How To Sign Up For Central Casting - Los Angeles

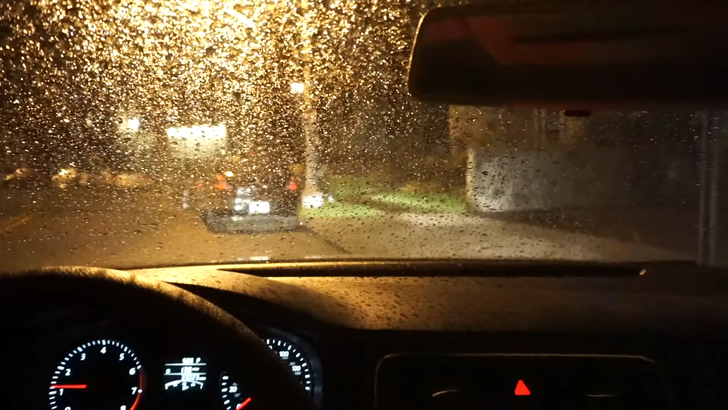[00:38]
Now I know that sounds crazy. Honestly we got there at five o'clock in the morning because I could not bring myself to go there at four.
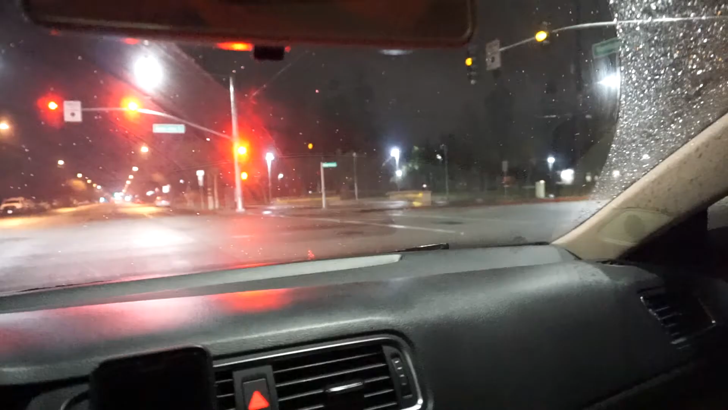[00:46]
I mean the streets are just packed. Okay we're cruising up.
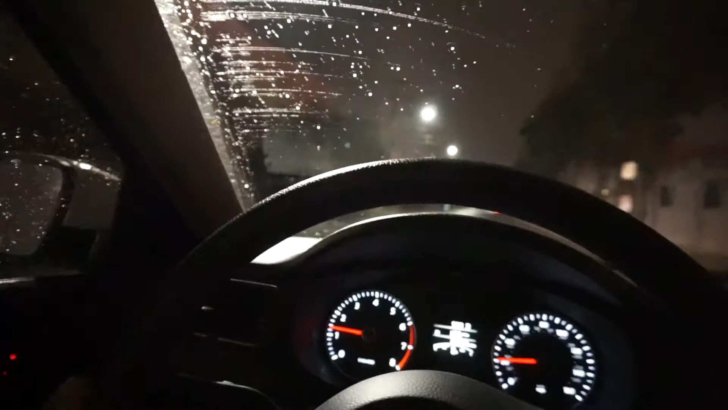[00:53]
Let's see what the line looks like. Already people out there. I cannot believe that.